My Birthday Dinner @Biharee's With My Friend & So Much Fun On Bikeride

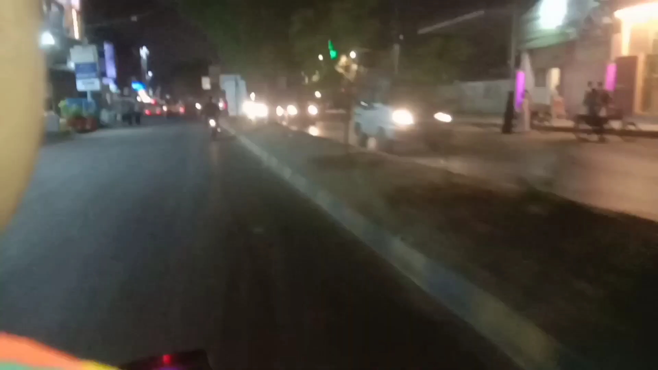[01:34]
और ये अब हम जा रहे हैं घर की तरफ।